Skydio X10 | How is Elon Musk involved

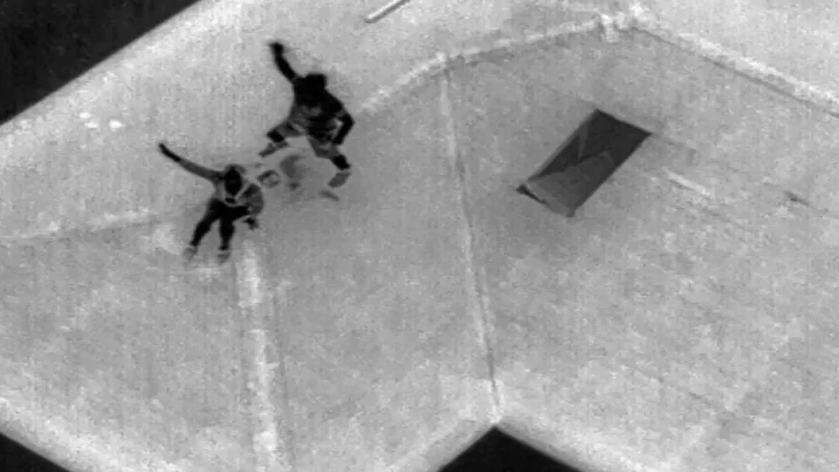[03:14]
You could even identify a person on a rooftop in a totally dark situation. Skydio says they're working on a third camera, which will delete that thermal option for people that don't need it.